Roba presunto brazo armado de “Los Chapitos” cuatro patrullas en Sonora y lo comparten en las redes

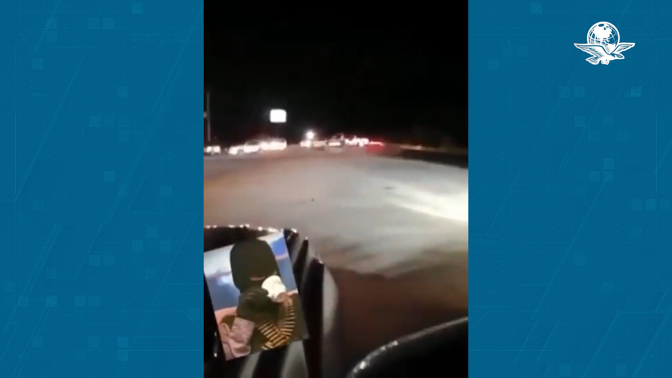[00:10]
Al menos cuatro patrullas pertenecientes a la policía estatal fueron robadas por un convoy de civiles fuertemente armados en el municipio de Altar, Sonora.